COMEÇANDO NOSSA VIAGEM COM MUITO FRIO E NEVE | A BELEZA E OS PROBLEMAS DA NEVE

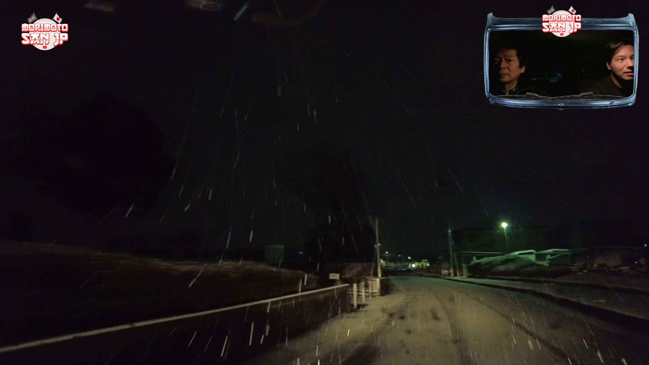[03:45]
Nem passa, ter que andar devagarzinho, com calma, cautela. Tirar neve.